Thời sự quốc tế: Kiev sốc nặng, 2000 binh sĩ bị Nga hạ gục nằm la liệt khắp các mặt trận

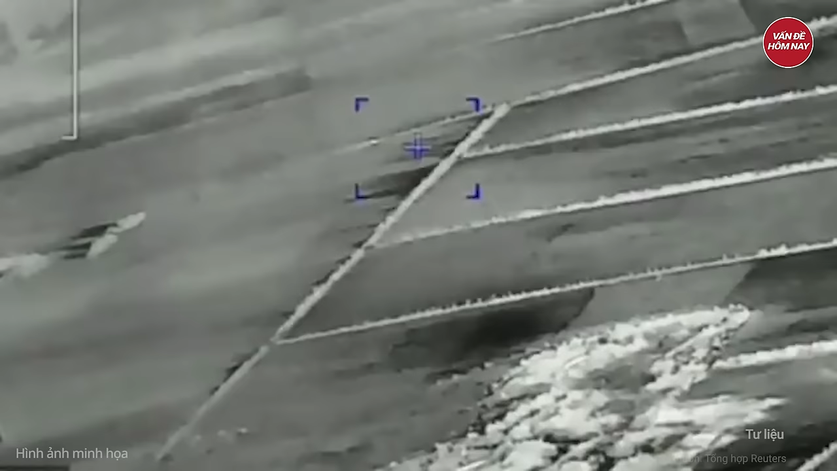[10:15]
Trong video do camera hồng ngoại gắn trên UAV ghi các binh sĩ Nga vận hành TOS-1A
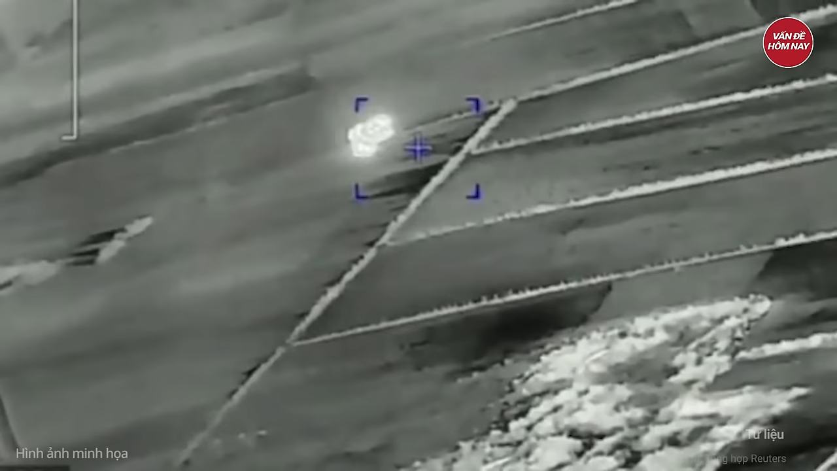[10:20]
đã nã đạn nhiệt áp về phía các vị trí của quân đội
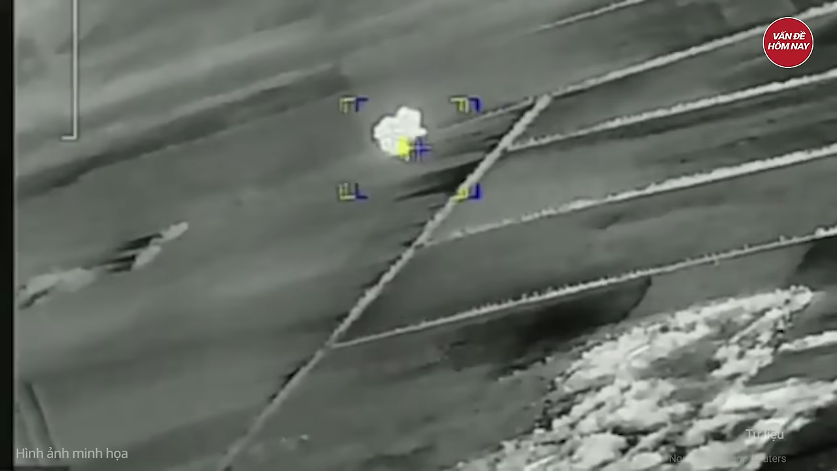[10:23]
Ukraine trước khi đối phương kịp ra tay